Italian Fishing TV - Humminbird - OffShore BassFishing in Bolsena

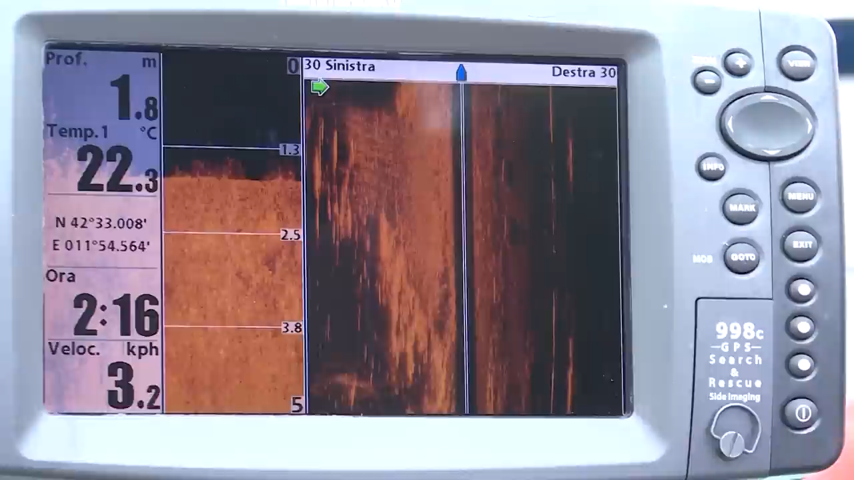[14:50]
On screen: depth 1.8 m, water 22.3°C, speed 3.2 km/h
Come vedete, il down imaging ci sta dando un'immagine dettagliata del fondale.
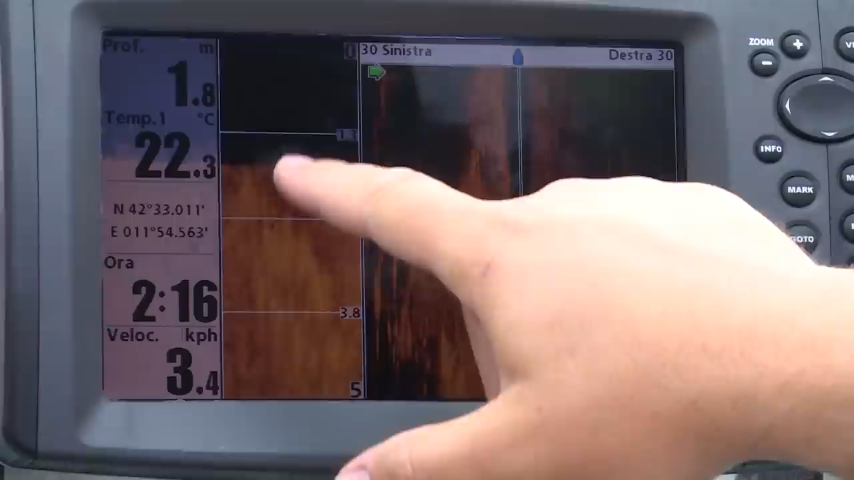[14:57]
On screen: depth 1.8 m, water 22.3°C, speed 3.4 km/h
Qui ci sono delle piccole formazioni d'erbaio e si riesce addirittura a contare ogni singolo filo quasi.
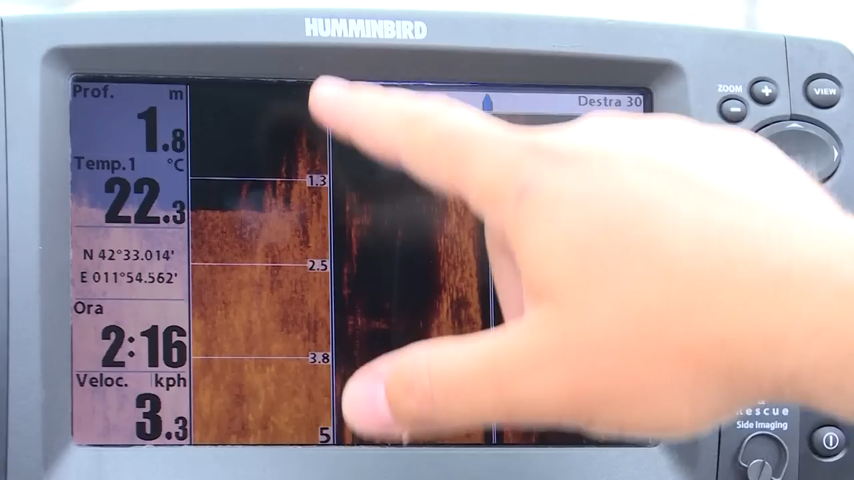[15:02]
On screen: depth 1.8 m, water 22.3°C, speed 3.3 km/h
È una cosa incredibile.
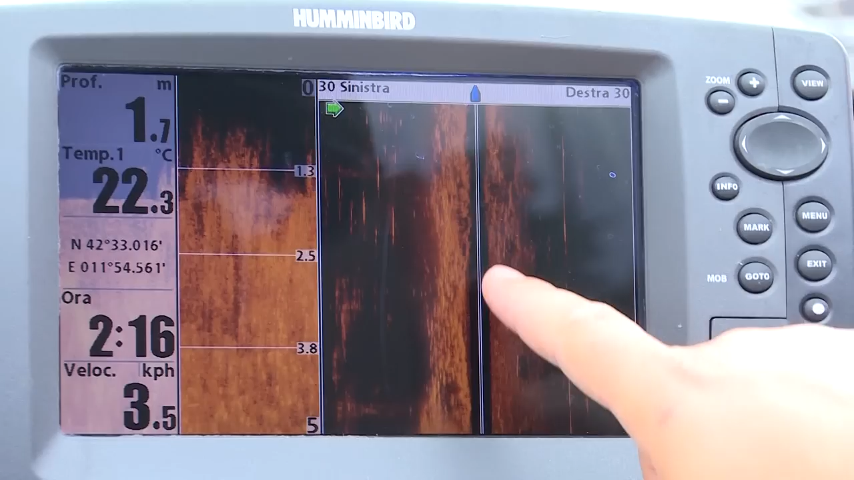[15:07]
On screen: depth 1.7 m, water 22.3°C, speed 3.5 km/h
E come vedete invece sul side riusciamo a vedere
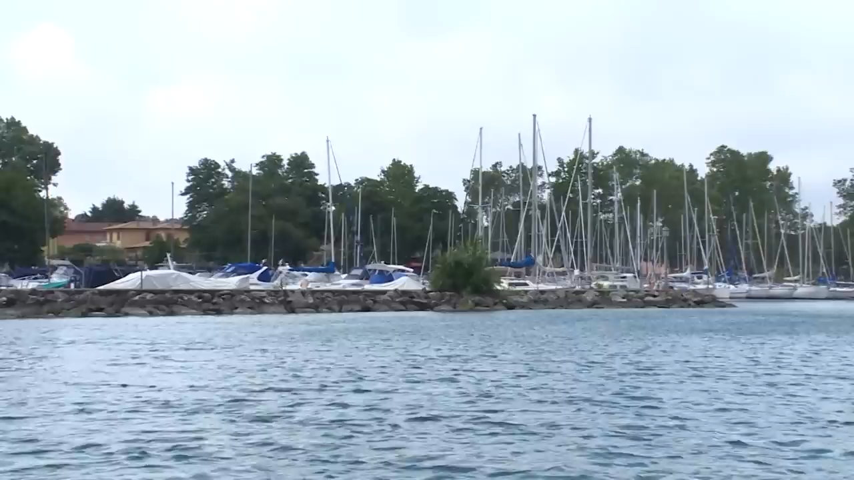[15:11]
logicamente questo erbaio si sviluppa per svariati metri dalla barca sia verso sinistra,
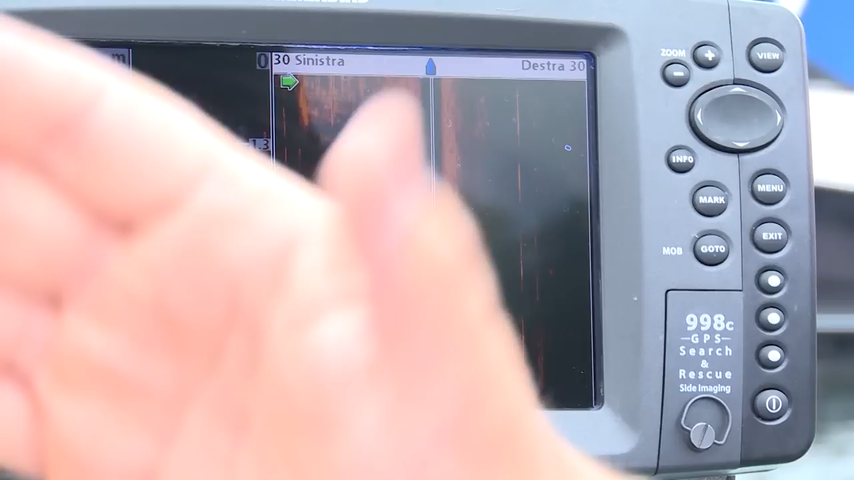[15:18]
qui addirittura arriva fino a 30 metri dalla barca,
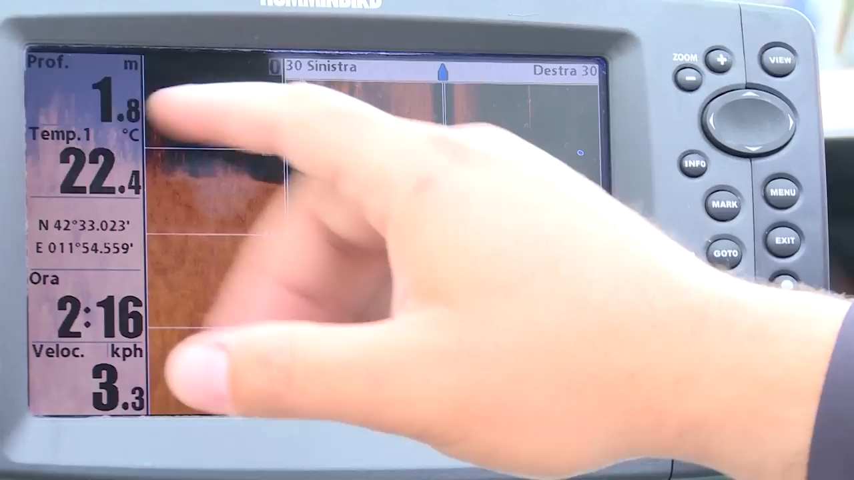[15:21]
On screen: depth 1.8 m, water 22.4°C, speed 3.3 km/h
sia verso destra. Si vede che c'è un rapido cambio di profondità, vedete questa ombra nera,
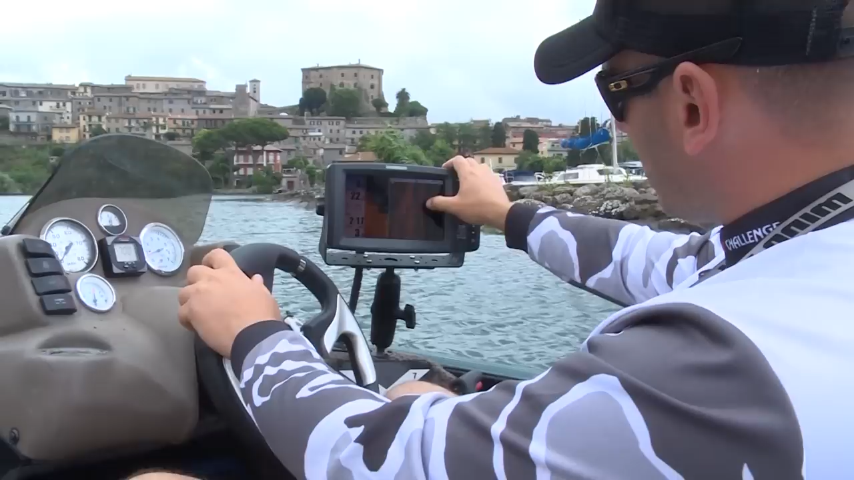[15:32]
È così che il side imaging visualizza un cambio repentino di profondità e si vede che proprio finisce la sponda.
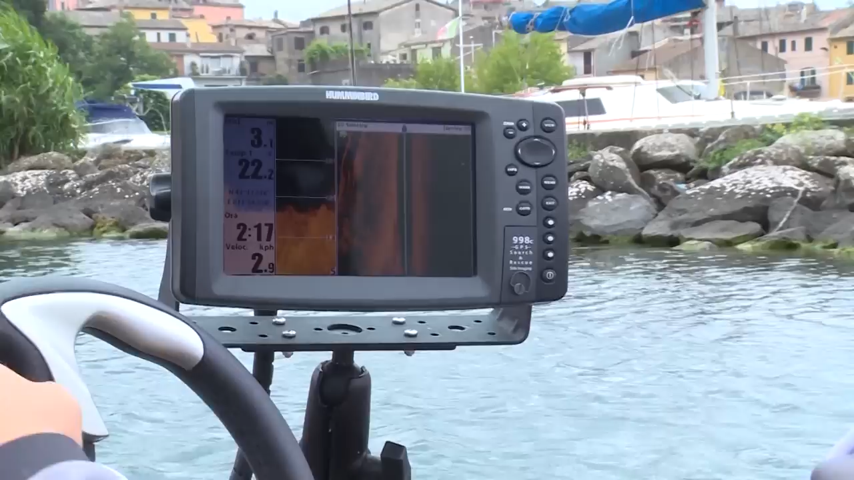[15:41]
E qui addirittura vediamo le due murate sia a destra che a sinistra.
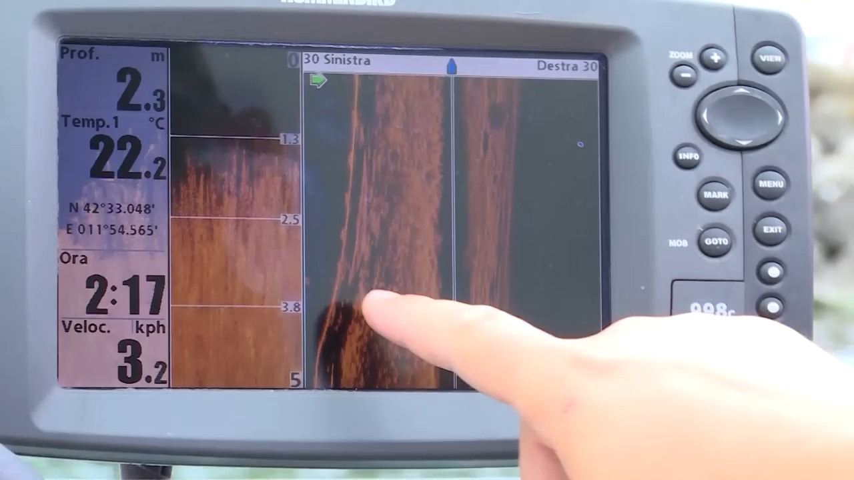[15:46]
On screen: depth 2.3 m, water 22.2°C, speed 3.2 km/h
Qui addirittura si vedono che ci sono delle grosse rocce,
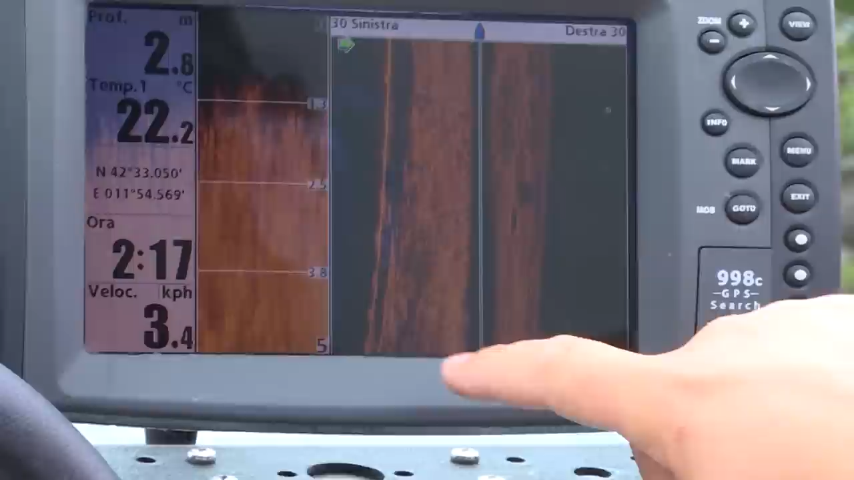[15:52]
On screen: depth 2.8 m, water 22.2°C, speed 3.4 km/h
probabilmente nella murata esterna ci sono delle rocce di dimensione più grande.
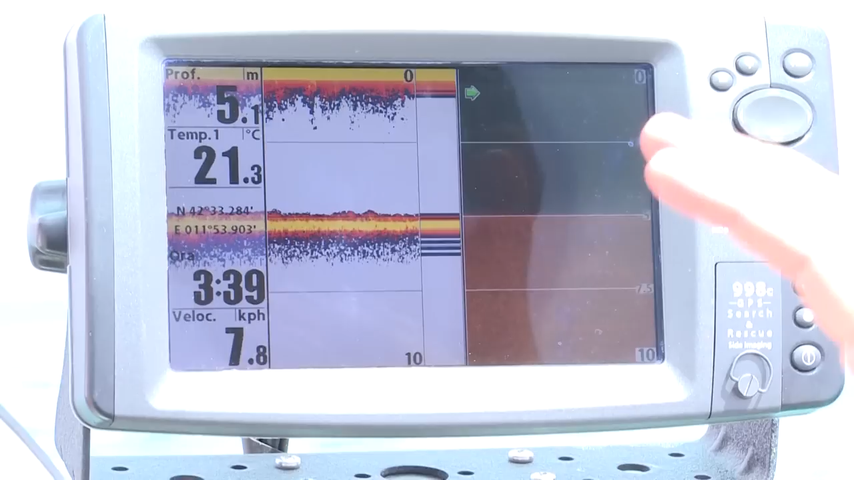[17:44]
On screen: depth 5.1 m, water 21.3°C, speed 7.8 km/h
al trasduttore side imaging e down imaging,
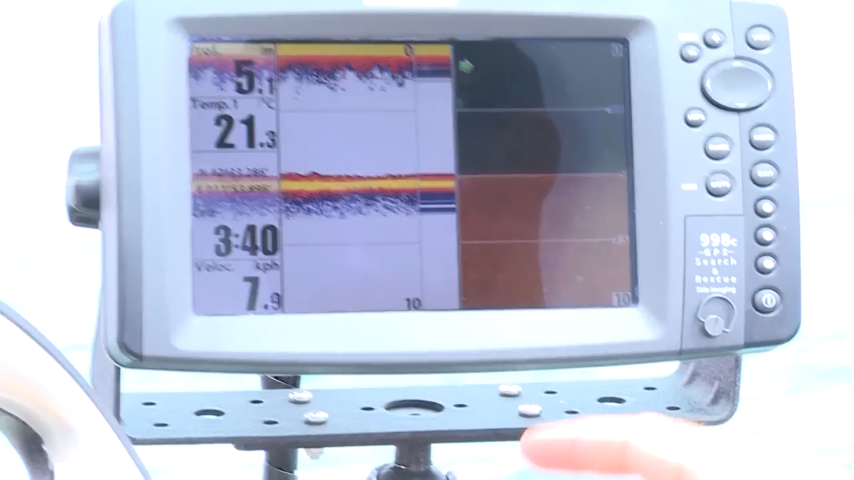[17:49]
On screen: depth 5.1 m, speed 7.9 km/h
ma anche a un trasduttore classico a due dimensioni. E in questo caso questo
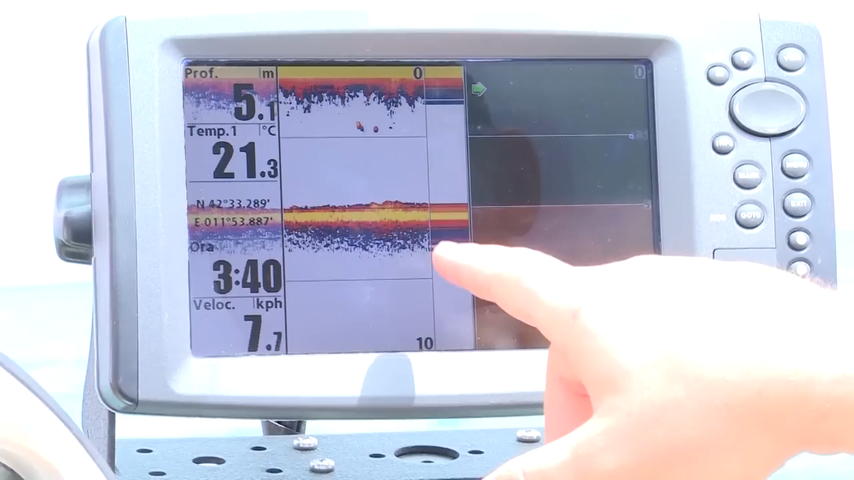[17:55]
On screen: depth 5.1 m, water 21.3°C
trasduttore va a leggere i 2D, cosa che farebbe anche il trasduttore side imaging,
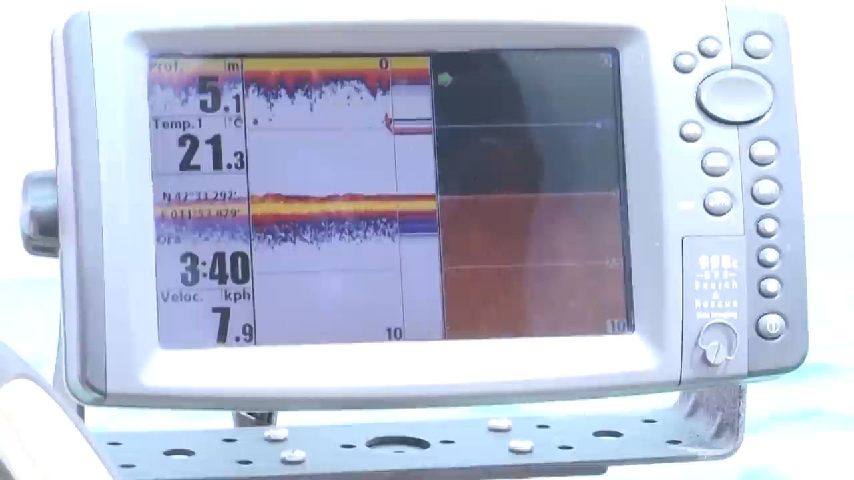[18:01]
On screen: depth 5.1 m, water 21.3°C
però non riuscirebbe mai a tenere la
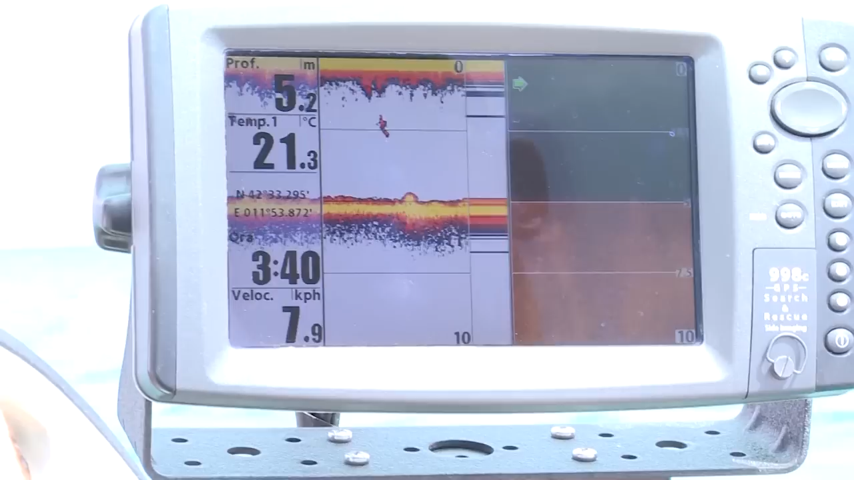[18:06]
On screen: depth 5.2 m, water 21.3°C
definizione che abbiamo a una velocità superiore.